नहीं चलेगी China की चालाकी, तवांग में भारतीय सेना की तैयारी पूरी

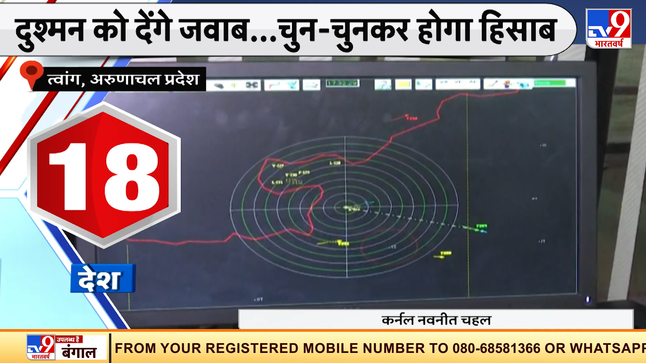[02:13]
यह red line LAC को repeat कर रहा है और इसके अंतर हमेशे हम लोग जो जितने भी fighter flying, helicopter flying होती है वो हम radar से track कर रहे है यह जो है यह दूसरी side
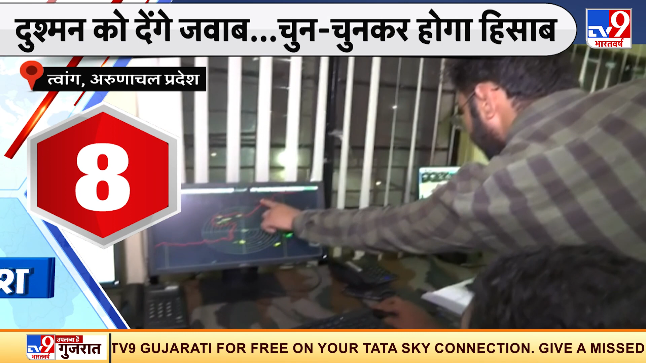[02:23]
का aircraft है जो तरफ है इसका distance काफी दूर है हमारे LAC से, close नहीं,
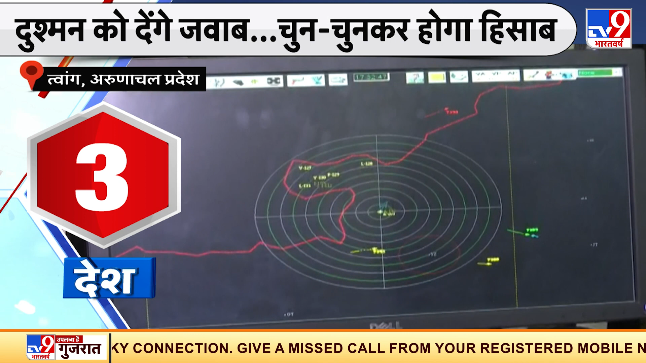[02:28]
बहुत दूर है पर हम monitor कर रहे हैं उसको जब भी वो fly करेगा हम लोग उसको track करेंगे अगर वो LAC के पास आता है तो हम उसको अपने चीजों का activate करेंगे